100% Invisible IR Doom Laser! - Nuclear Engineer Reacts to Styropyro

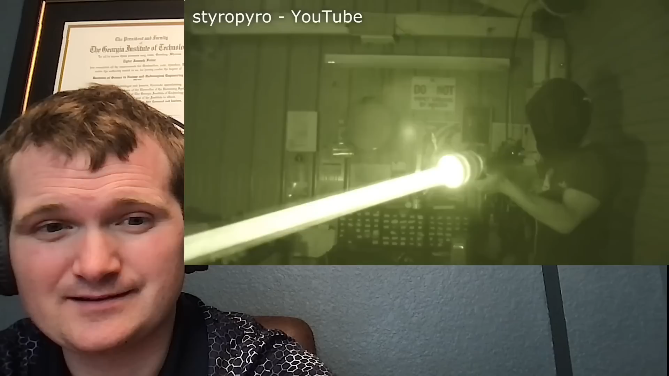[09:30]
can't see this light at all it's completely invisible to me the only reason i know it's on is from this indicator light i stuck on it for that being said i'm sure it looks like i'm holding